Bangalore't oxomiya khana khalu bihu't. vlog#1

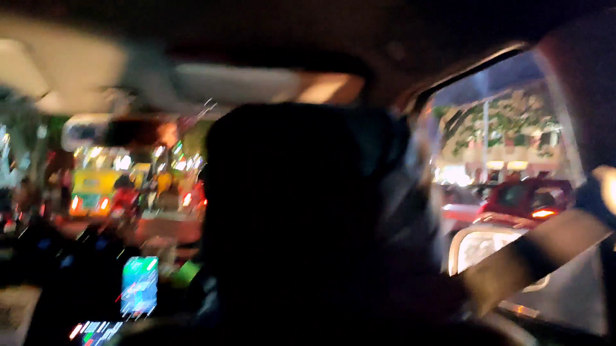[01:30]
বহুত বেছি ট্ৰাফিক হয় বেংগালোৰ ট্ৰাফিকৰ কাৰণে জানা হয় বহুত বেছি ট্ৰাফিক বাপ ৰে বাপ বাট এটা বস্তু সেই হৈছে ট্ৰাফিকটো মানে
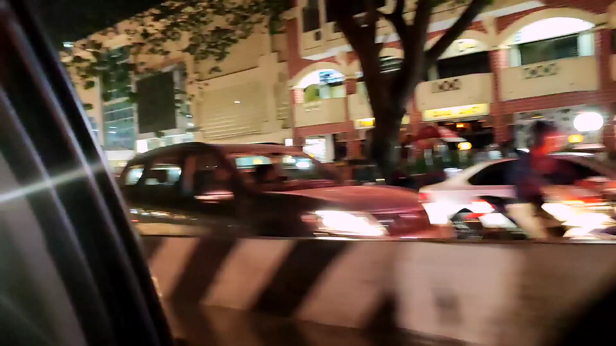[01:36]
একদম ষ্টাক হৈ নাথাকে গৈ থাকে মানে মানে সেই মানে ষ্টেডি লাহে লাহে লাহে হ'লেও গৈ
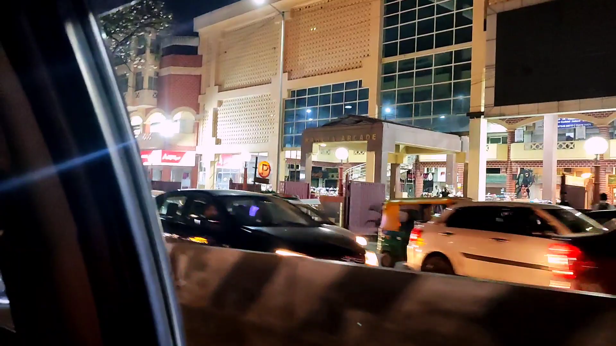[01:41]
থাকে আৰু চ' সেইটোৱে আৰু এতিয়া আমি গৈ আছোঁ
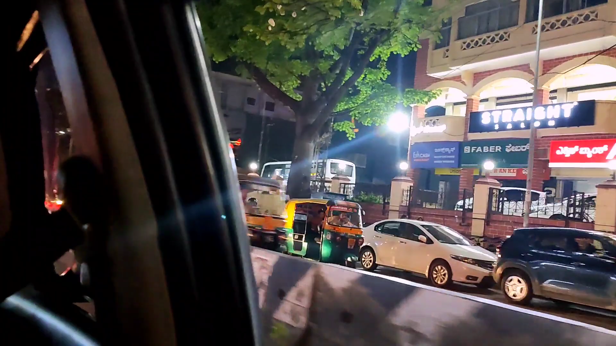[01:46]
আমাৰ য'ত যাম খাবৰ কাৰণে গৈ আছোঁ চ' পামিগৈ আৰু
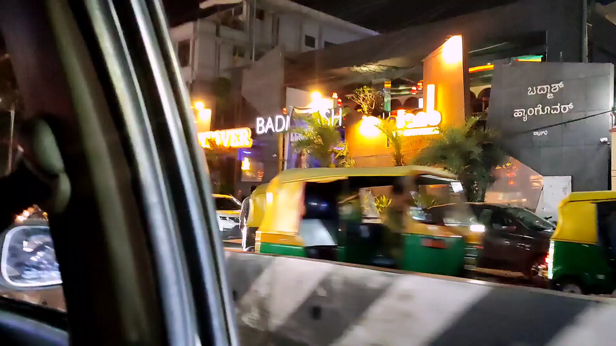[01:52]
লাহেকৈ আৰু এই ট্ৰাফিক আমি চাই চাই গৈছোঁ বিকজ আমাৰ ৰাস্তা খালী আছিলে আৰু সেই চাইডে ট্ৰাফিক আছিলে চ' সেয়াই আৰু